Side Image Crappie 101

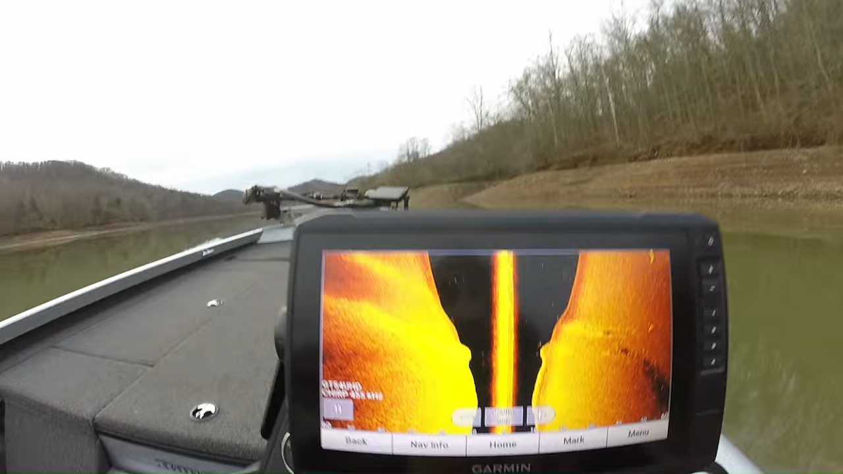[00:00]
hey guys andy from andy goblin fishing in central west virginia fishing intel i'm out doing a little bit of idling at burnsville lake uh looking for
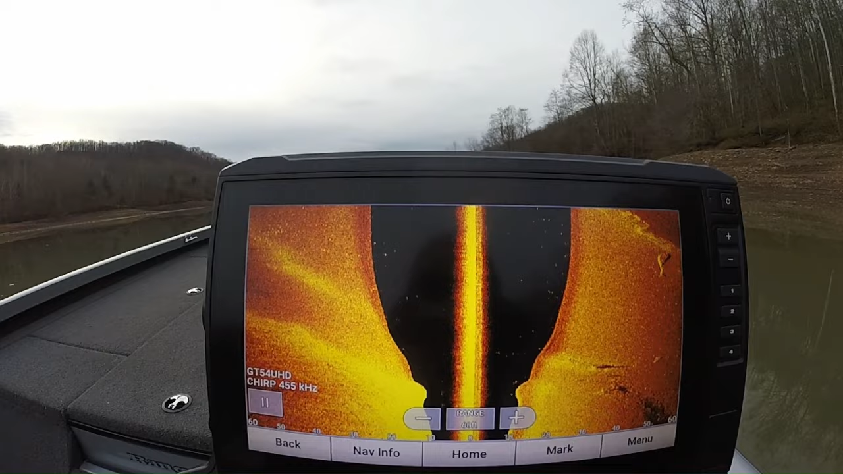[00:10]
some crappie here out in the old river channel i'm going to give you my settings that i'm using here i'm using the uh my frequency is the 455 when you look at the frequencies 455 my brightness is at 99
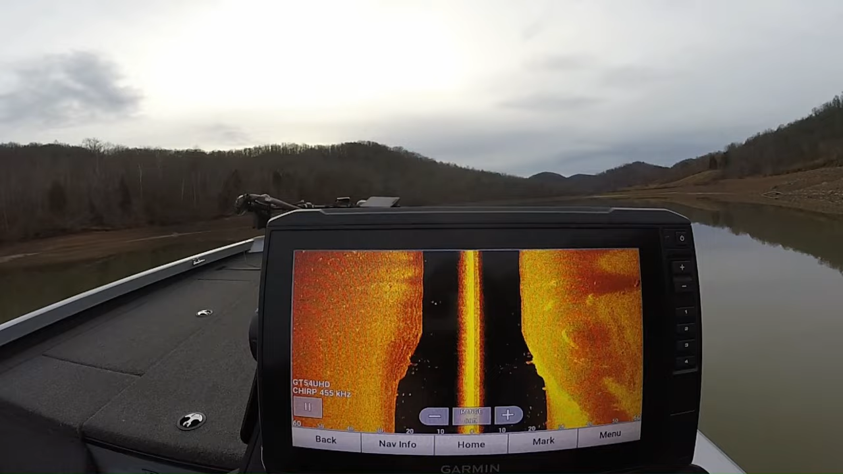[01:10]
here right here's the center of the boat you can see i'm coming up a little bit in shallow water so we'll get back over here into the river channel a little bit more you can see it spreading out a little bit so that means i'm getting a little deeper water i'm going to show you a couple unique things here on this you can see there's some more crappie here and over here but not that much until we get right into the channels where they seem to be they're suspended up off the bottom and they're in some of the old pole timber that's still uh still left in the lake as you can see i'm 60 feet out on each side
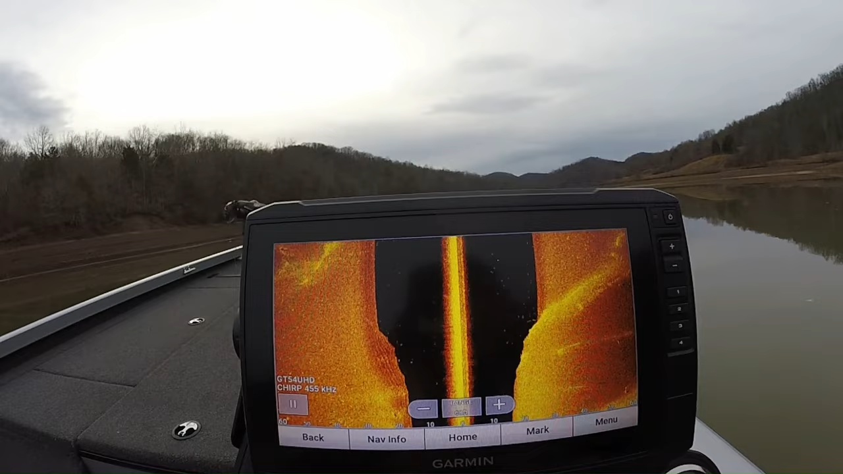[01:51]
that's kind of what i like to do you can see some rocks over here some things like that but we're going to get on up here in the channel where we'll see a little bit more more stuff lots of crappie fellas lots of crappie
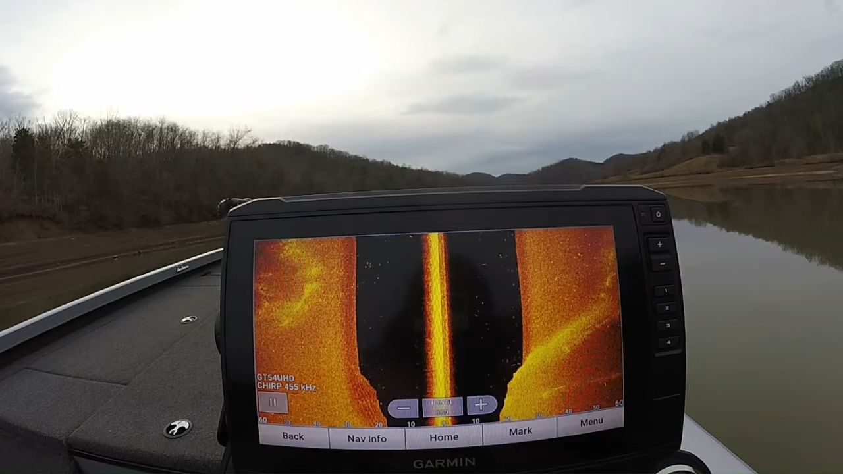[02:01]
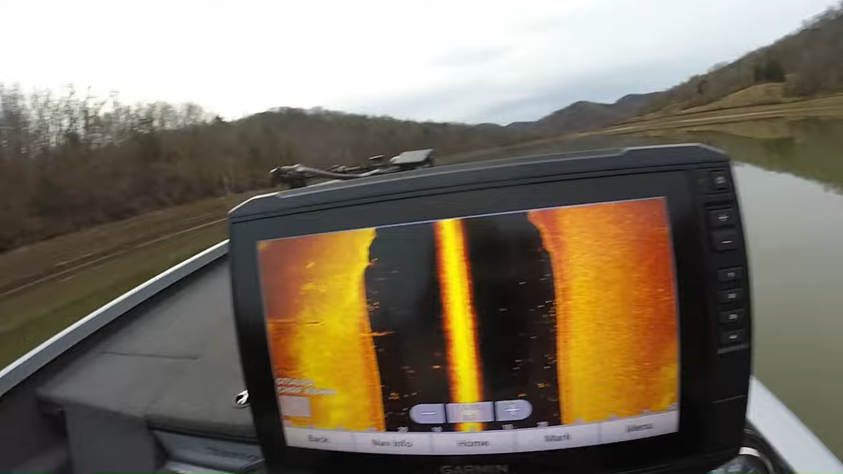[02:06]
okay we're starting to get in a little bit of pole timber you can see here on this side with some fish in it you can see a little bit here we should run into some more on up through here
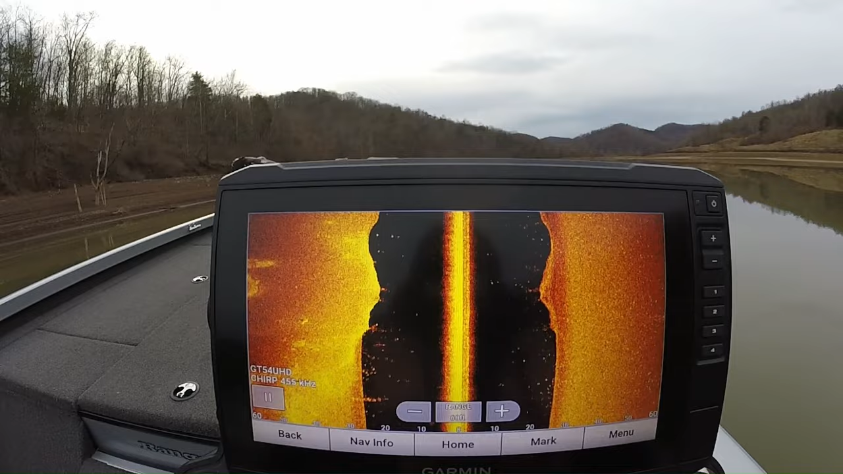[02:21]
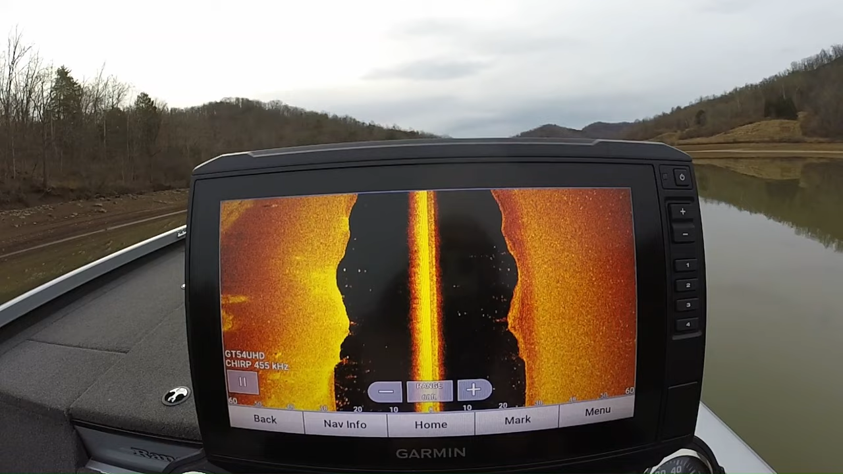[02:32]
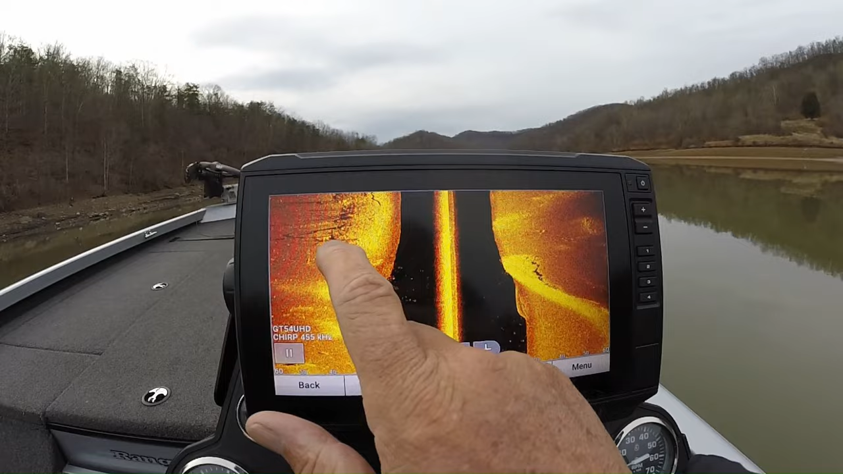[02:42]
there you're looking here at the edge of the old road over here that was the old route five that went between burnsville and falls mills you can see some
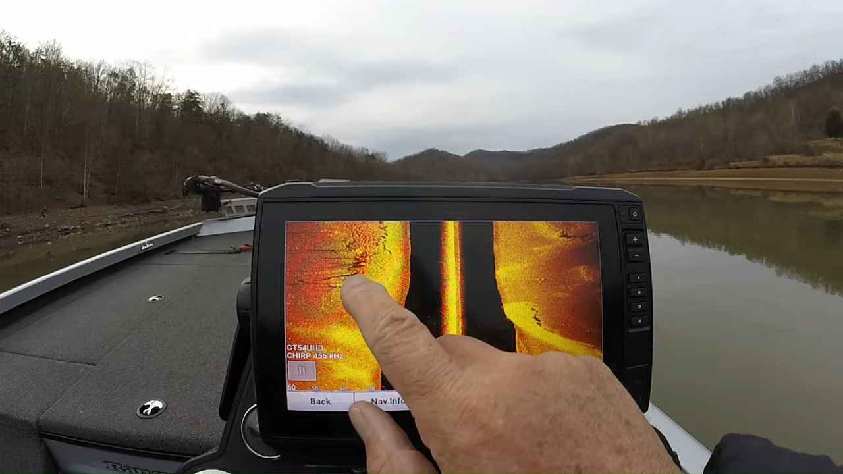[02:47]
of the rock and some of the debris there that's been there for over the years
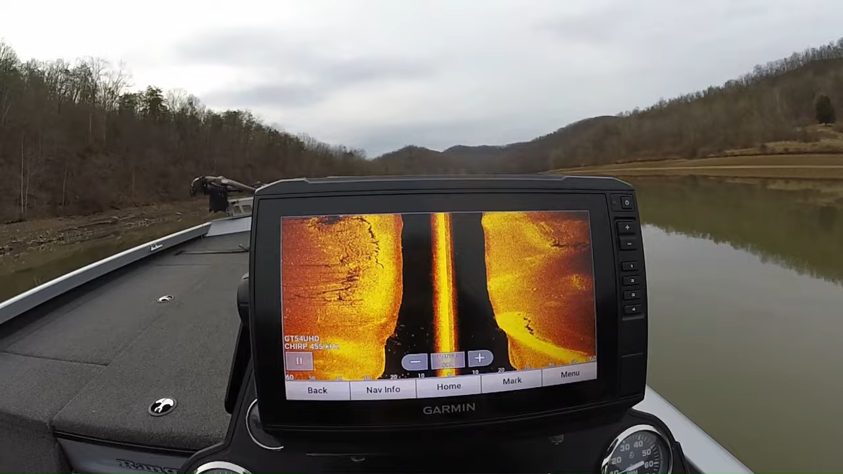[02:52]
more a little bit of timber pole timber here with some coffee on some copper here in the open water you can see a little bit of debris some logs and stuff laying over here on the side here
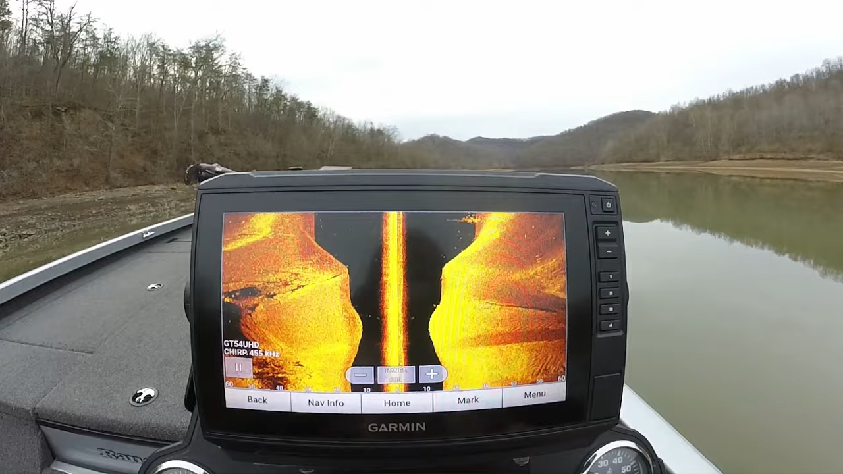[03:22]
here we are again right in the channel you can see a piece of pole timber here with a bunch of fish on it
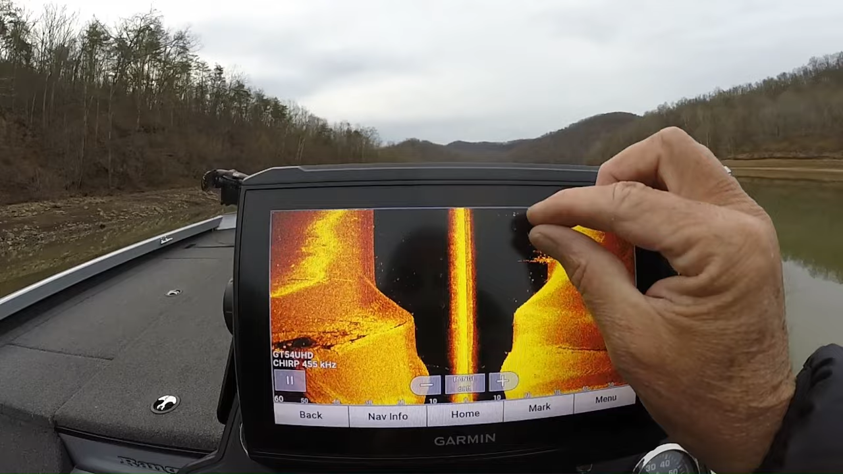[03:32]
we'll kind of blow this up and see if you can see a little bit see all your fish in these in these pieces this is the pole timber you can see something right here yes crappie right there in the pole timber
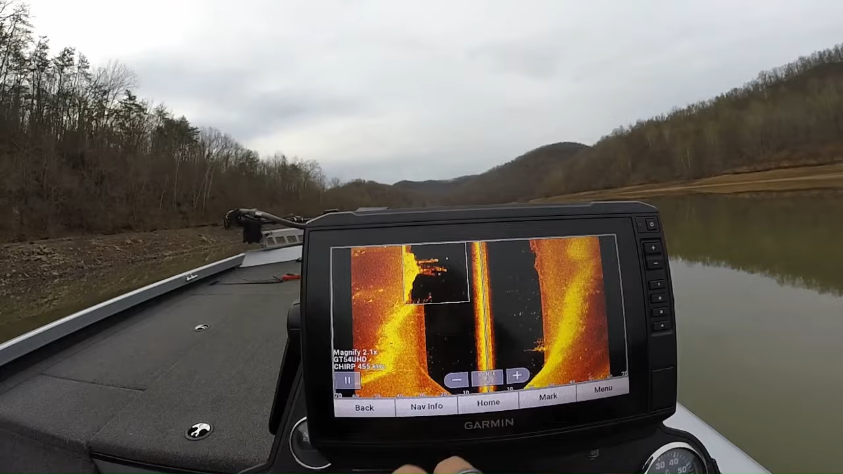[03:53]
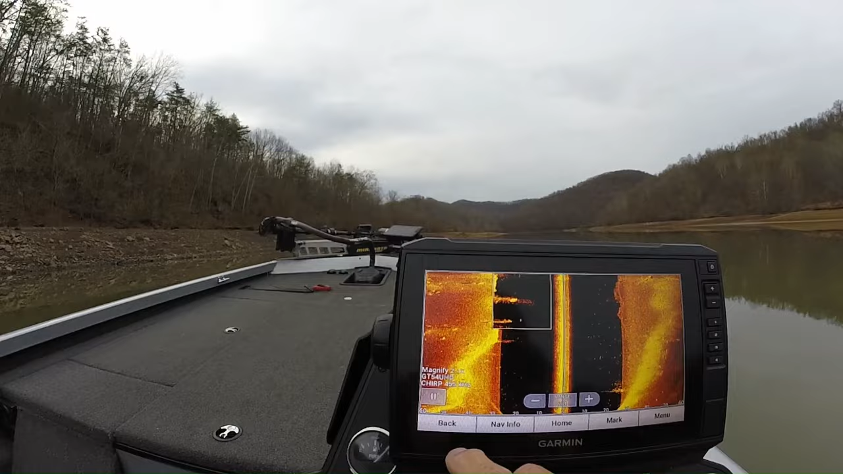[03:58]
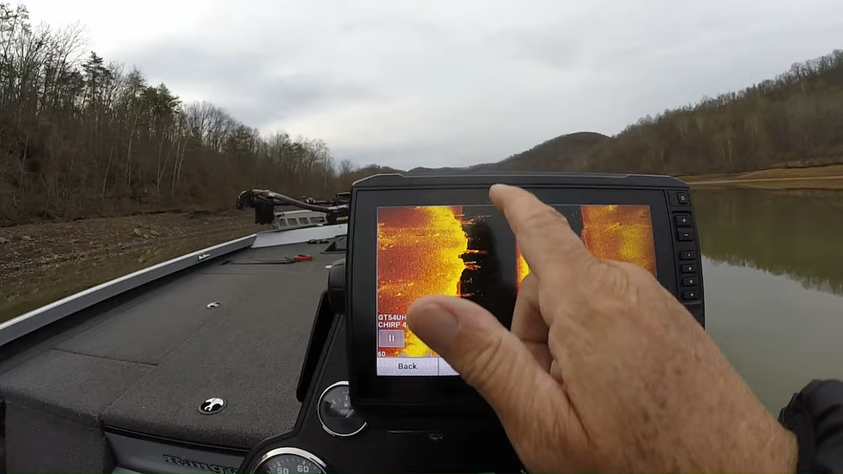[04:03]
lots of fish in here lots of fish in this timber so that's about what i do when i'm out looking for uh looking for crappie you know in the uh
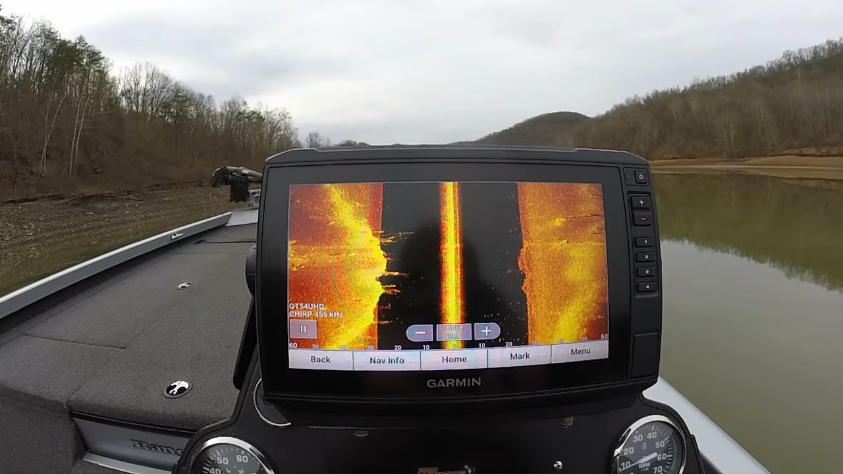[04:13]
in the in the fall winter time we're basically here we're uh i think it's december 17th so you know this is kind of what we're looking for but this channel here is loaded with the crappie you can see another piece of timber here sticking up off the back off the bottom here a piece of pole timber with fish on it okay guys here's something kind of unique to burnsville lake here is your uh this is the water line here there's a water line that runs between uh